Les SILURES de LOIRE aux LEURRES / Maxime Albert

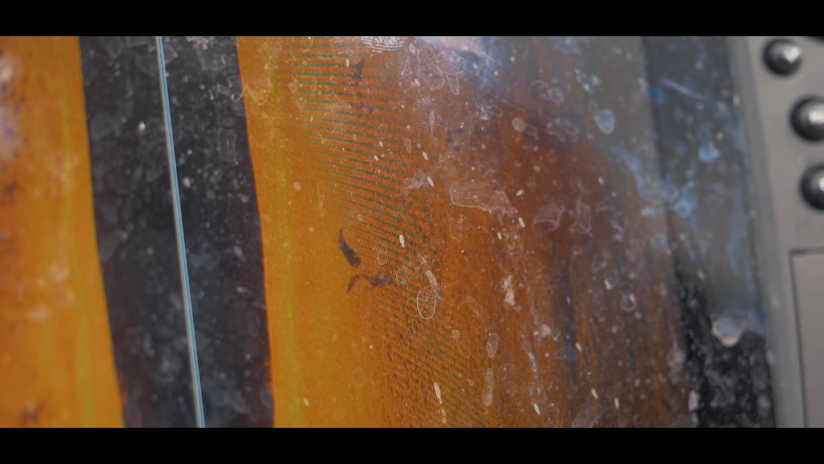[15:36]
Enfin, les co-sondeurs, je m'en sers pour prospecter, surtout en mode side imaging.
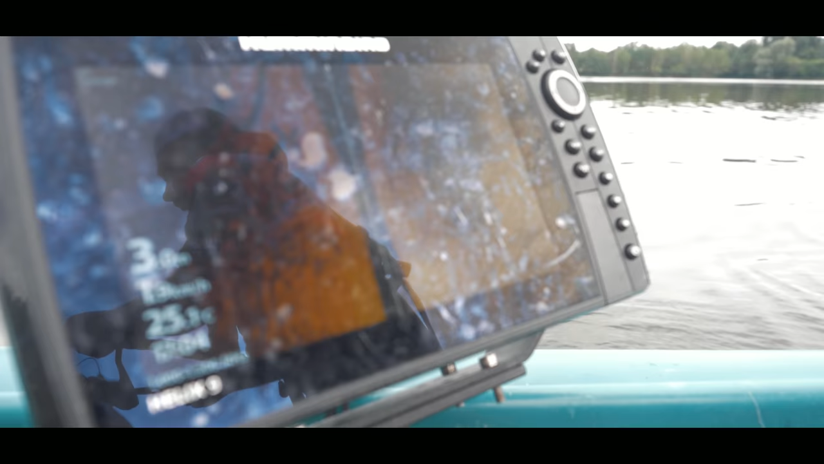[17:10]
Et un gros groupe de silures.
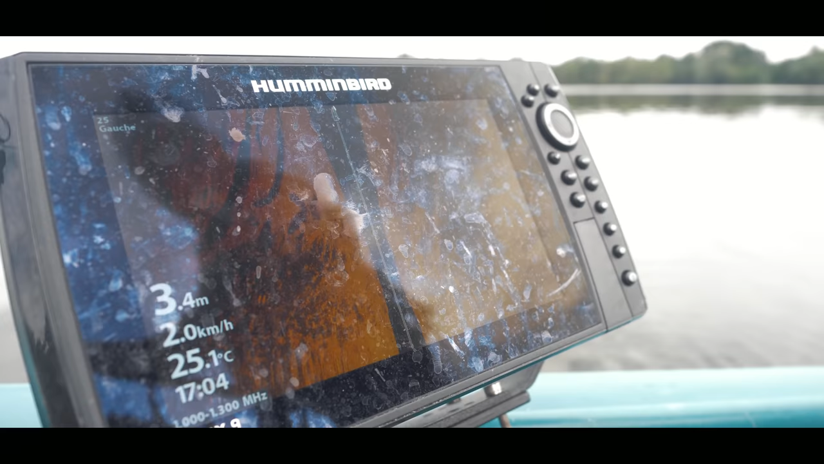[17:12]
On screen: depth 3.4 m, water 25.1°C, speed 2.0 km/h
Et il était là-dedans. C'est beau ça.